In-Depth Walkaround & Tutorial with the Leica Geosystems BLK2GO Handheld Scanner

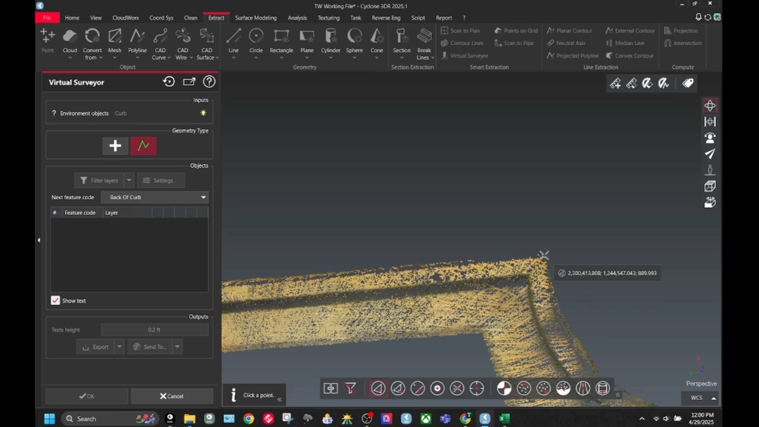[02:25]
And that's going to allow you to pull out your top of curb, your bottom of curb, your gutter lines, um, and create great topo mapping from one side to the other.